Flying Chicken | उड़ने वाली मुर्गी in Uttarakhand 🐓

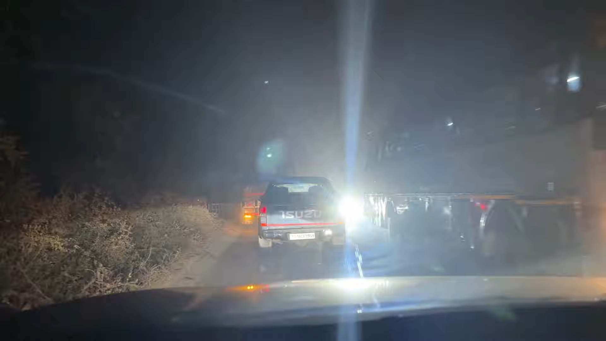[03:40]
हम पहुंच गए हैं पूरे घनिष्ठ जंगलों में जहाँ पे लाइट का नामो निशान नहीं है, बिल्कुल भी नहीं है भाई।
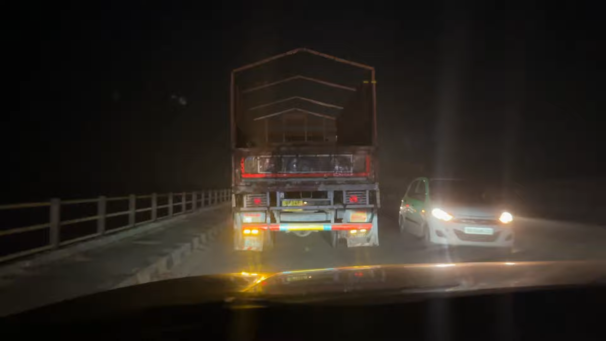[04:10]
तो इसलिए थोड़ा सा स्लो चलो और जंगली जानवर। और यहाँ पे भाई इतने सारे जंगली मुर्गे मिलते हैं ना पूछो मत, और जंगली मुर्गे को हम बोलते हैं कड़कनाथ।
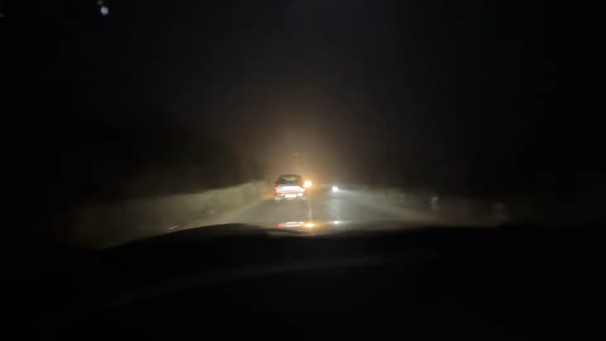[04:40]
चलो कितनी खतरनाक रोड आ गई यहाँ पे देखो, यहीं पे मिलते हैं वो सारे, यहीं पे मिलते हैं सारे हाथी बाघ चीते लोमड़ी आपके कड़कनाथ वो सब।